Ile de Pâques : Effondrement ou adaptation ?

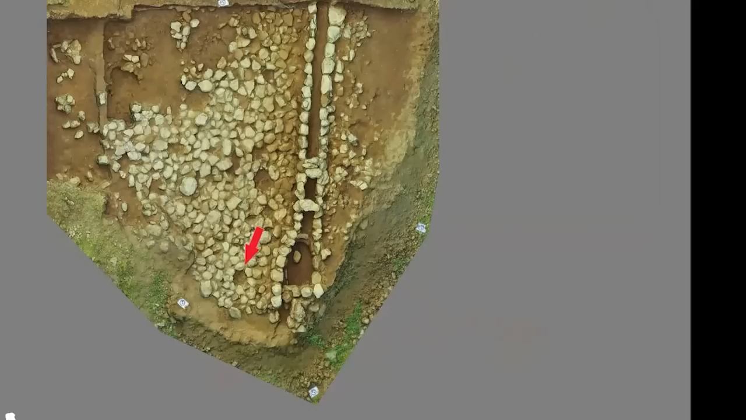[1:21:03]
lors des jours de pluie on a testé ce petit canal il retient à l'eau une fois qu'il arrête de pleuvoir 10 minutes à un quart d'heure pas beaucoup plus donc manifestement ça ne sert pas à fédérer les armes d'eau et puis il y avait des lacunes circulaires un peu partout dans ces dallages on a indiqué une avec une flèche rouge mais si vous regardez bien il y a plusieurs lacunes circulaires et